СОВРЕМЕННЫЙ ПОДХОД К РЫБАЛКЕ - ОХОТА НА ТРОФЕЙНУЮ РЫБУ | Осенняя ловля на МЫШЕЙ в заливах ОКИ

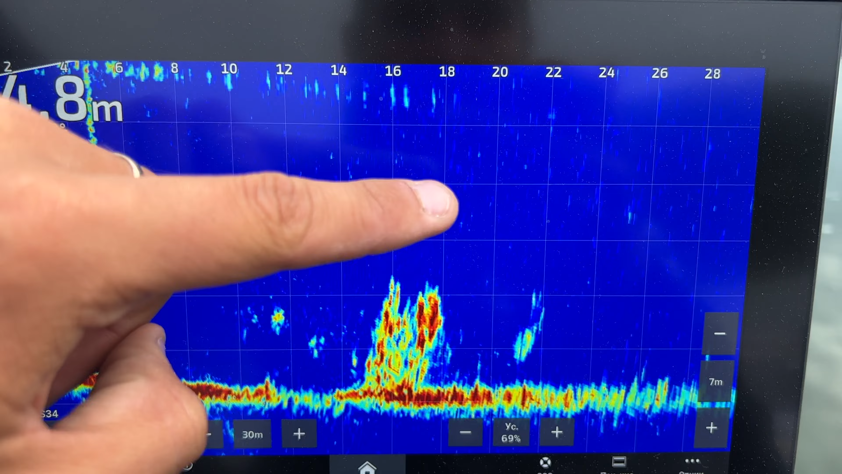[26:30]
Так, парил, парил, парил. Отец где-то здесь закрыл катушку. И вот так вот медленно тут спланировал. Прям вот, можно сказать, под подножье коряшки вот этого, кустика. И отсюда, ну, прям было видно, как движение рыбы.
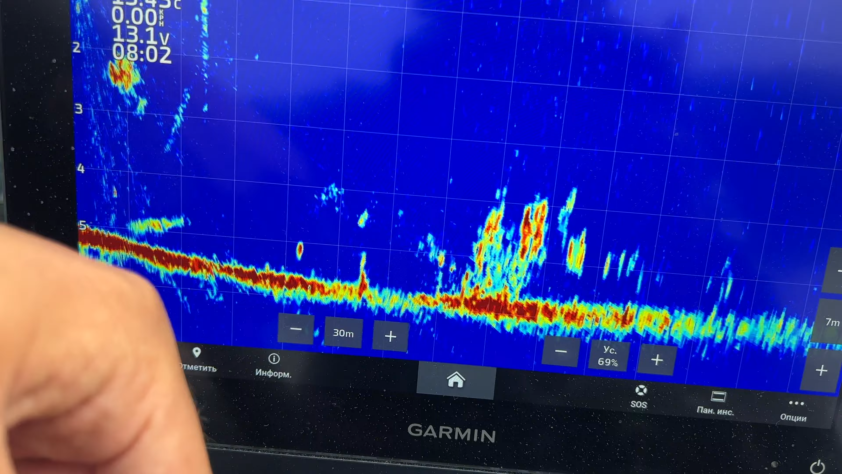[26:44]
И сразу же, в общем-то, поклёвка. Возможно, тут как раз-таки и сон шарился. То, что большой силуэт было видно, то поднимался, то опускался. А, возможно, и щука была непонятна.
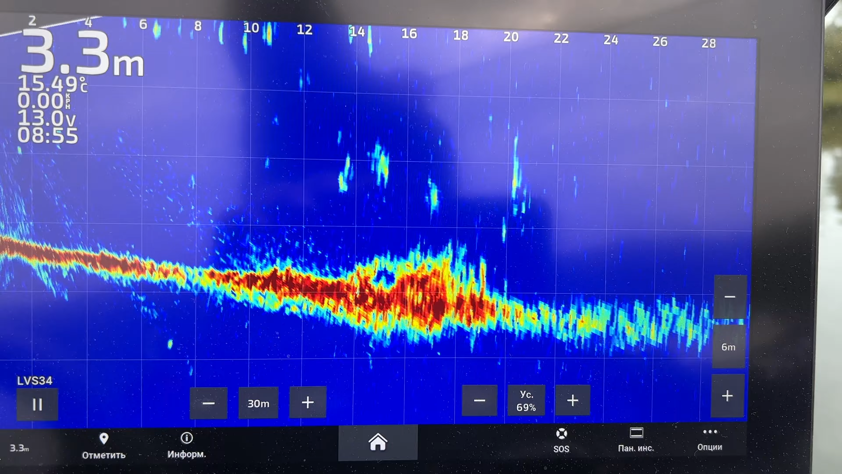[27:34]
On screen: depth 3.3 m, water 15.49°C
Ну, судя по всему, должна в нём жить щука. Потому что и в боковике рыба есть, и в Panoptics рыбы есть. Можете поздравить. Второй экспериментальный день.